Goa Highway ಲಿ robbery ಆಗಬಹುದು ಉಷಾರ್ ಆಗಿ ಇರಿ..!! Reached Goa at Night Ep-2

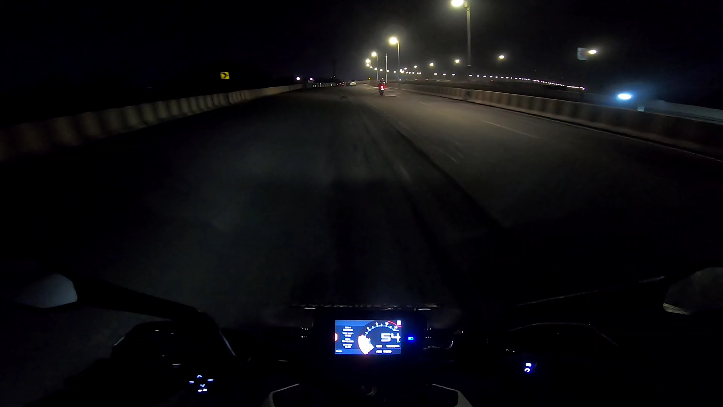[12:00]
ಯಾರಿಗೋ ರೋಡ್ ಬ್ಲಾಕ್ ಮಾಡ್ಕೊಂಡು ಎಣ್ಣೆ ಹೊಡಿತವ್ರೆ. ಗೋವಾದಲ್ಲಿ ಇವೆಲ್ಲ ಕಾಮನ್ನು. ವಾವ್, ನಮ್ಮ ಇಂಡಿಯಾ, ನಮ್ಮ ಇಂಡಿಯನ್ ಫ್ಲ್ಯಾಗ್ ಇದು.
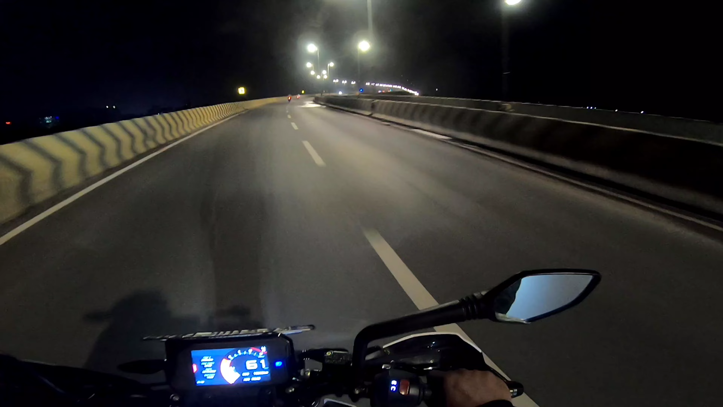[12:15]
ನನಗೆ ಗೋವಾದಲ್ಲಿ ಮೋಸ್ಟ್ ಫೇವ್ರೆಟ್ ಪ್ಲೇಸ್ ಅಂದರೆ ಈ ಬ್ರಿಡ್ಜು. ಲಾಸ್ಟ್ ಟೈಮು ನಾನು ಕಾರಲ್ಲಿ ಬಂದಿದ್ದಾಗಲೂ ಅಷ್ಟೇ ಒಂದು ವಿಡಿಯೋ ಮಾಡಿದ್ದೆ. ಸೊ ಇವಾಗ ಅಲ್ಲಿ ನೀವೇನು ನೋಡ್ತಾ ಇದ್ದೀರಾ,